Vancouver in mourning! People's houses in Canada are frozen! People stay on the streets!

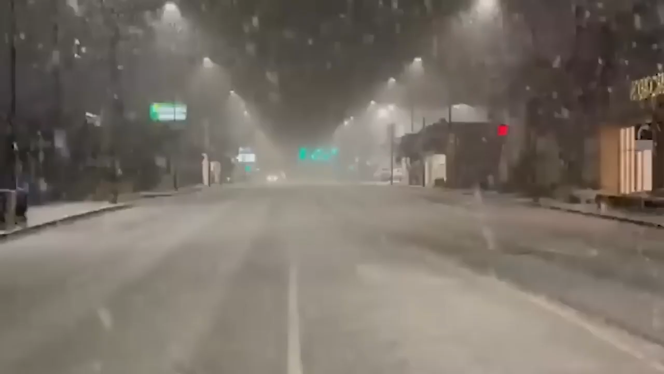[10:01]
Other equipment appears around the clock, with an initial focus on clearing snow from major roads, major sidewalks, and the winter bike network. Ottawa looks like winter wonderland just over the week before Christmas, when a heavy snowfall covered part of the capital with more than 13 centimeters of snow.